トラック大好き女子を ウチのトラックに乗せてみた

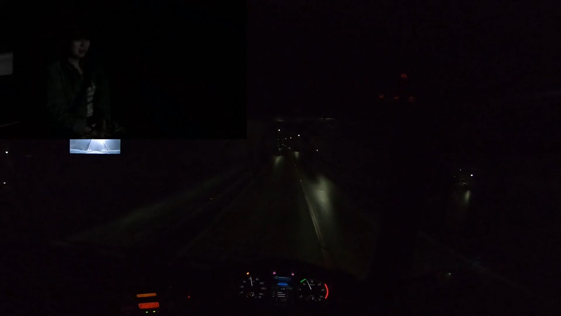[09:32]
よし今もまだこれも微妙な上り坂なんではいどんどんどんどん標高自体は上がってるというかですねうんはい見えないからそんな感じが出ていないねー坂見ちゃんがよくわかんないですよねトンネルの中って